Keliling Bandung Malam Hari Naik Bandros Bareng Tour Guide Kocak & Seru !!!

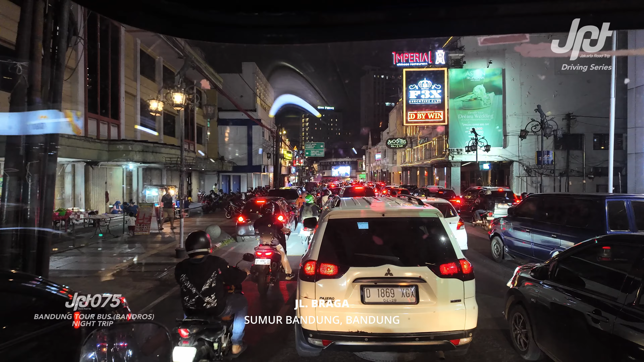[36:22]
Kalau mau Ke Braga Permai Silahkan Itu salah satu Restoran Yang cukup Jamsday Sangat tinggi Sekali Tapi Dia memiliki Eskim Belanda Yang enak Harganya Murah 20.000an Mulai dari 20.000 Silahkan Dicoba Karena kita Punya Eskim Belanda Ada tiga Yang terkenal Pertama Rasa Di jalan Tamblong Kedua Braga Permai Ketiga Sumber Hidangan